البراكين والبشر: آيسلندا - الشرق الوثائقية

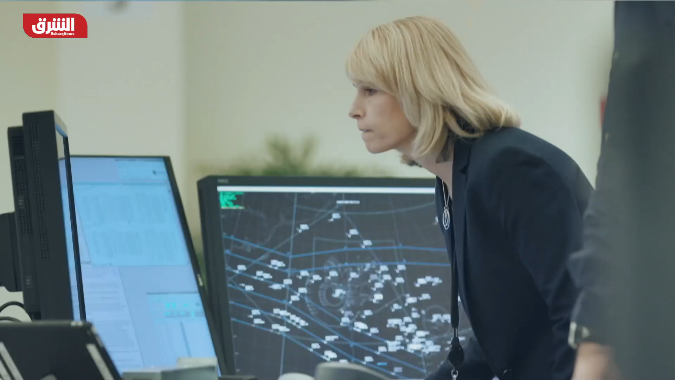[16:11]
وتم الاحتفاظ بسجلات رادار هذه الفترة بعناية
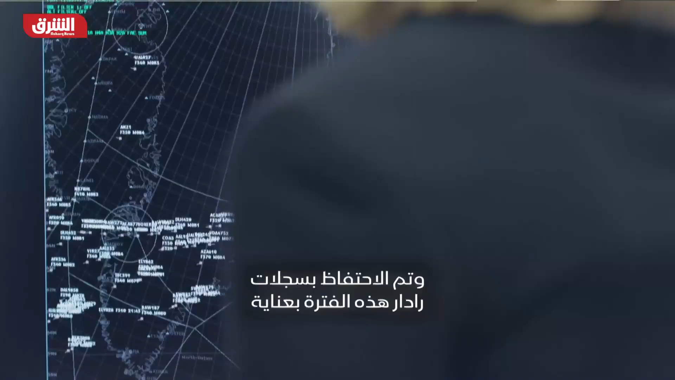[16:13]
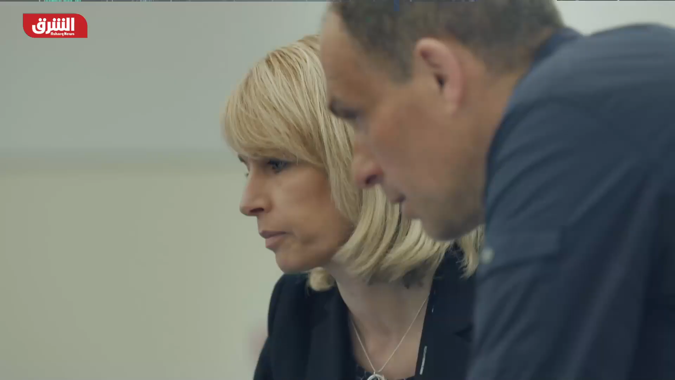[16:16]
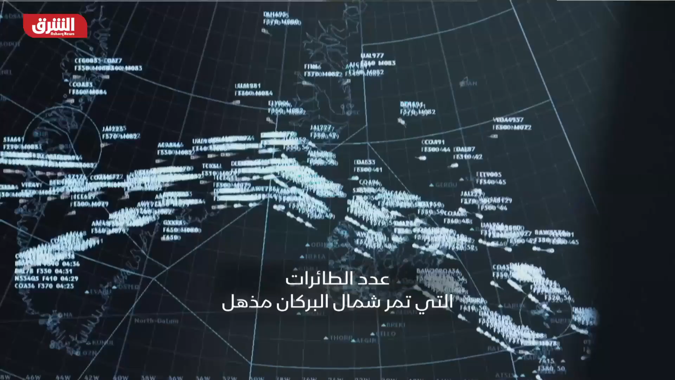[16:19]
عدد الطائرات التي تمر شمال البركان مذهل وكذلك الحركة الجوية فكم